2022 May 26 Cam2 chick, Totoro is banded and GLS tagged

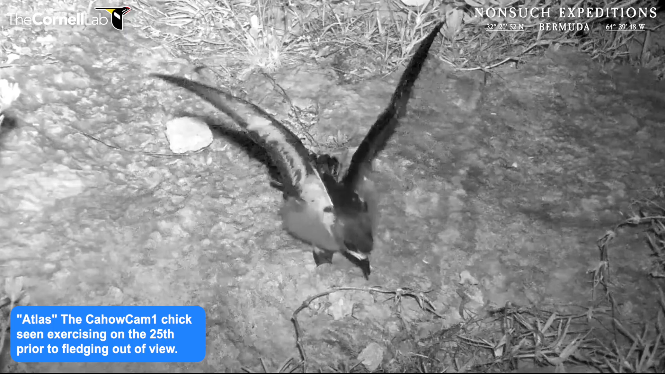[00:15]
We believe that the Cahal Cam 1 Atlas chick fledged last night.
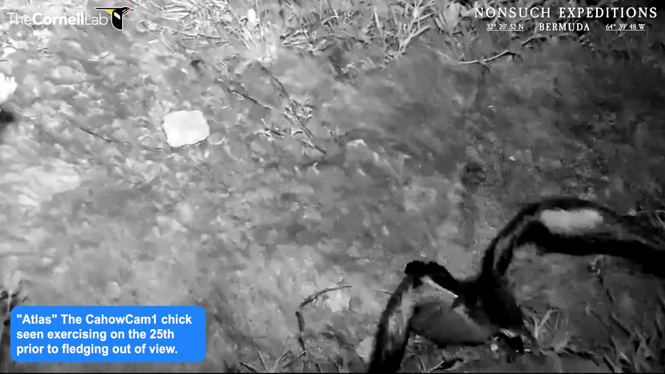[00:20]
At least we haven't been able to find him yet.
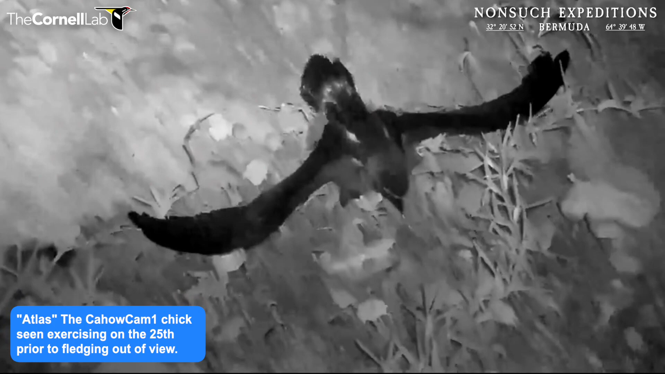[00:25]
And he fledged off camera, out of sight, unfortunately.